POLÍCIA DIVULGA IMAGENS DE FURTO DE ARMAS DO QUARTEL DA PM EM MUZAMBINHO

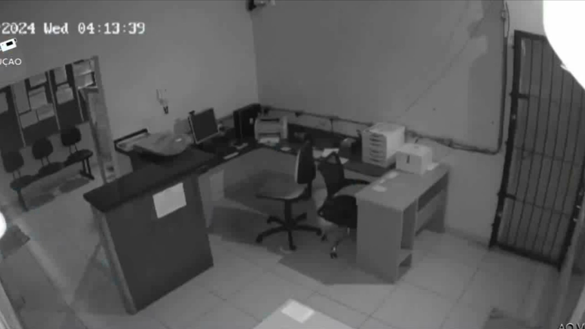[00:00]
Conforme as imagens, os dois homens entram no local pouco depois das quatro e dez da manhã. Eles usam capuz e boné para esconderem os rostos.
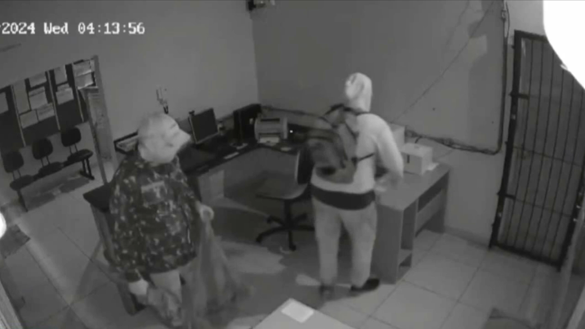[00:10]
A ação durou menos de oito minutos. Um dos homens entra na frente, abre uma gaveta de onde tira as chaves para abrir o quarto das armas. São dois cadeados que, conforme as imagens, ele consegue abrir rapidamente. Antes de entrar no cômodo, ele indica onde acender a luz do local.
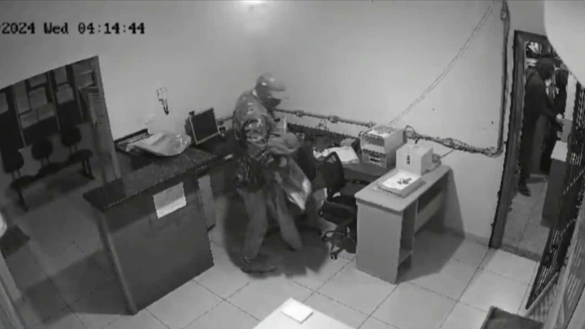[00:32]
Ele vai até um armário e começa a pegar o armamento. O outro homem coloca as armas dentro de uma sacola com muita tranquilidade.